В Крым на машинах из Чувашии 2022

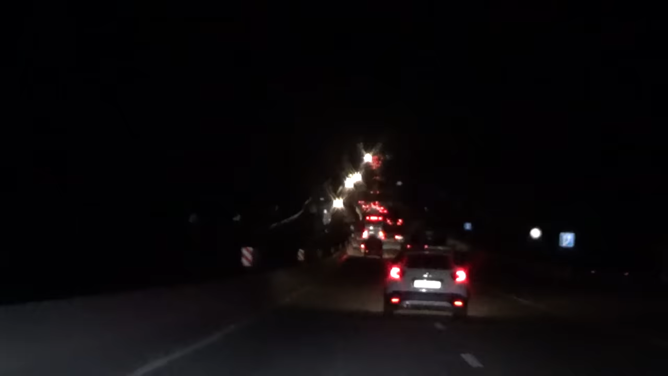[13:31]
Выехали на трассу М4 Дон. И движение здесь намного замедлилось.